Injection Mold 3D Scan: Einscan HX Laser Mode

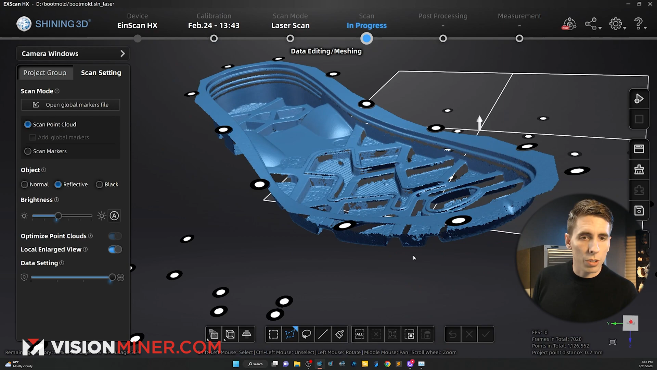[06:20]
zoom in here after it's generated those point clouds and you can see it's cleaned it up a lot all
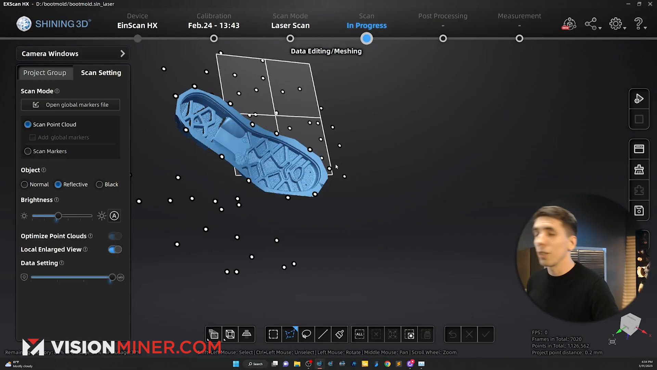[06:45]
you can do that in here too i'm just going to go to mesh model and that gives me different different options
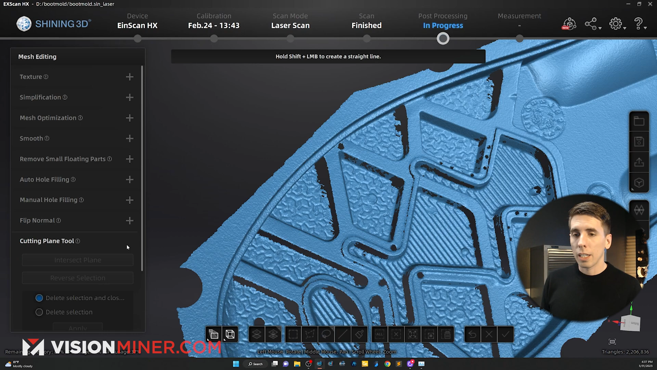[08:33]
you can add a cutting plane and you can also mirror it but next the thing we rarely show is the measurement tab because you actually can measure stuff directly in the scanning program so
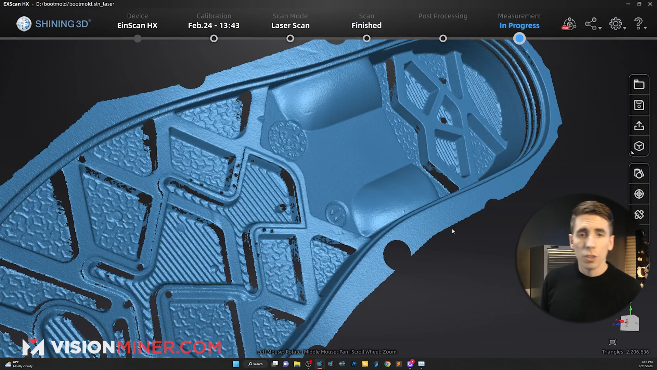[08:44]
on the right side you can see there's a bunch of features a bunch of new
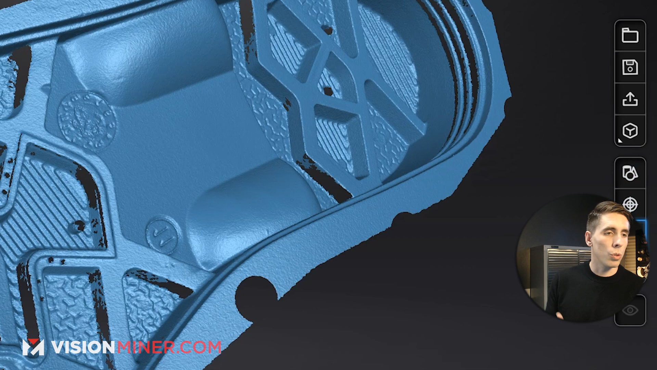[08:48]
tools and the one we're going to look at is the actual measurement tools and i can see that from here
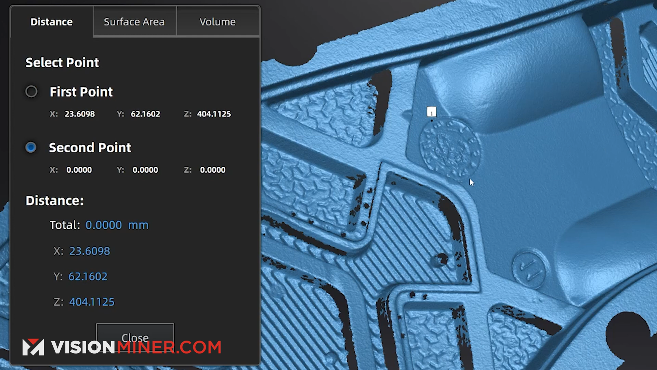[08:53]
to there is approximately 19.612 millimeters unfortunately no there's no way to do inches right
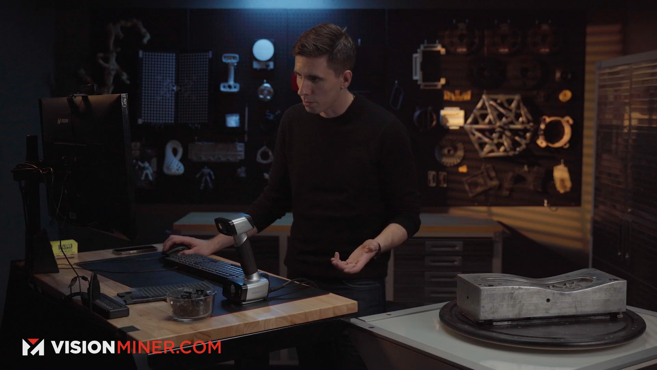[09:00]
now not yet there are updates always coming out it's a quick conversion you
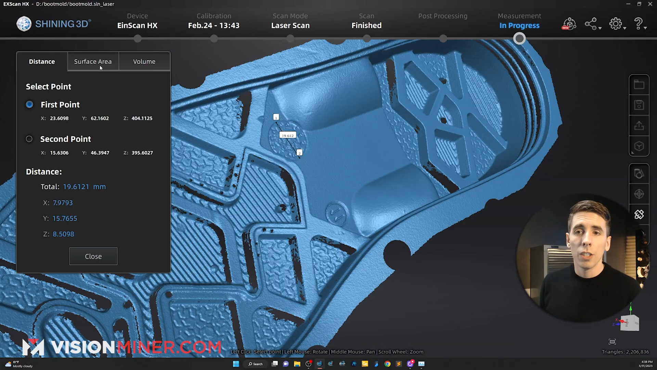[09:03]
can also do surface area modeling select that area and we can
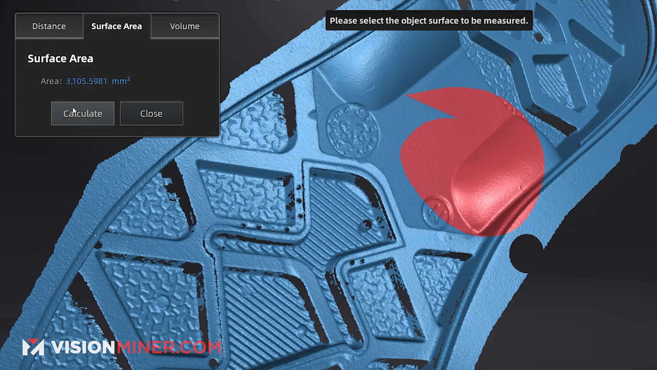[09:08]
see 3100 millimeters squared if it were watertight we could actually find the volume of the 3d model so those are some really quick